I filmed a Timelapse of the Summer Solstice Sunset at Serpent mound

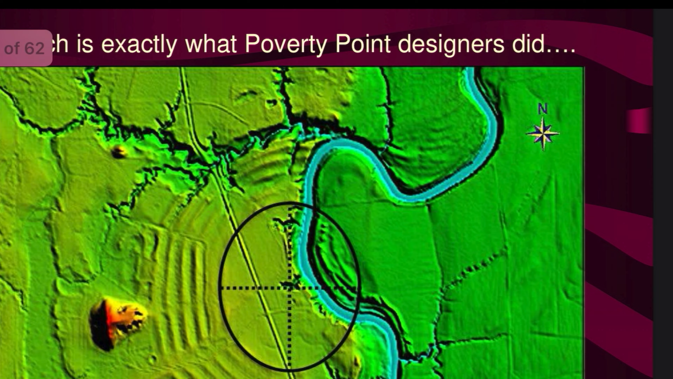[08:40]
Directly to the east of this centerpiece of the concentric rings is where the sunrise can be viewed on the fall and winter equinox.
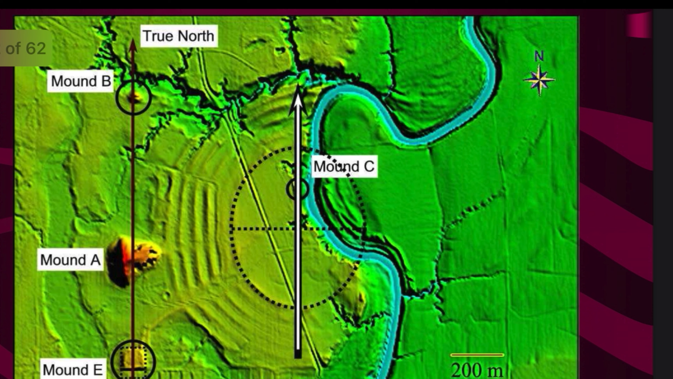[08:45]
To the southeast of the center is Mound D and this alignment between Mound D and the center is where the sunrise of the winter solstice can be viewed.